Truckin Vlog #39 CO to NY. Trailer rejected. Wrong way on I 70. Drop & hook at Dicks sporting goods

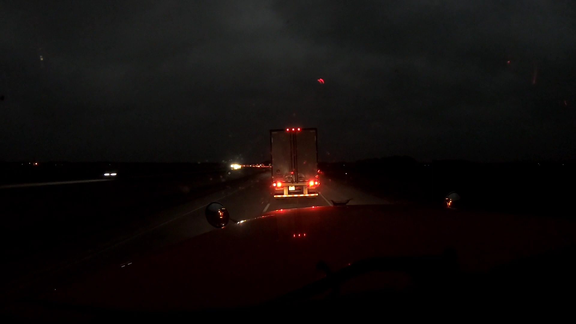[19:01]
Guys, I am in Marshall, Illinois. Been sitting in traffic for about 3 miles. It's been kind of like this, just creeping. Stop every now and then. I guess there's an accident up here. The left lane's closed. Something happened in the median. I don't know to the extent of what happened, but right now, just sitting in traffic.
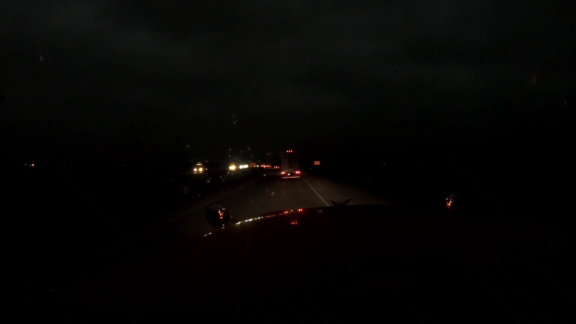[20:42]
hopefully, well, it looks like we're going to be moving here pretty well now. I got the camera where it is now because you guys can't see anything at night when it's I'm using the head cam, so hopefully y'all can see things a little better here than if I was wearing it. Yeah, the sign says we got left lane closed.